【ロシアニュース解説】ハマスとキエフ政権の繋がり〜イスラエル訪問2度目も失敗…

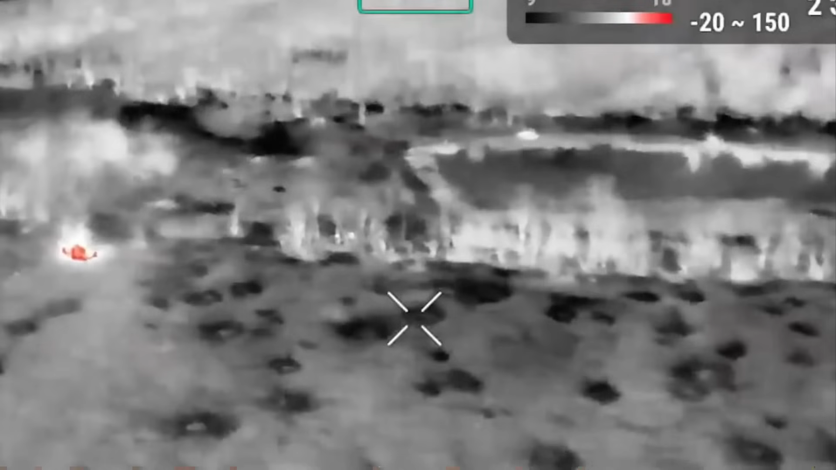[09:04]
プリユートの絵では夜間にロシア軍のドローンがウクライナ兵の隠れ家を爆破し逃げる兵士を追跡する映像があります。まあ夜間でもこうやってセンサーで人を判別できますので、
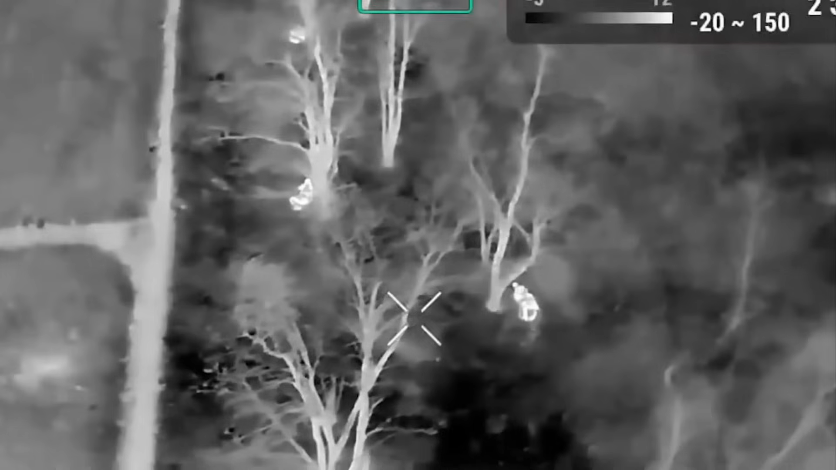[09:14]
ウクライナ軍ロシア軍問わず大変厳しい時代になったなと思います。
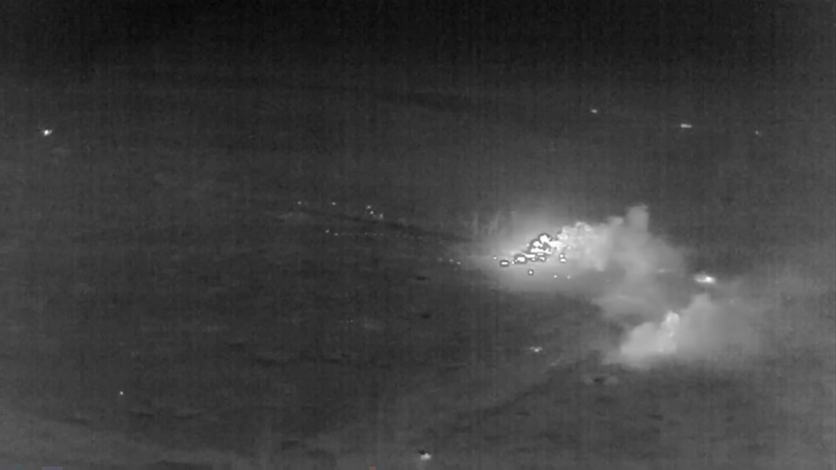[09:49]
で敵に向かっていきますが、これもウクライナ軍のドローンに見つかり砲撃を受け、人的物的リソースを失った模様です。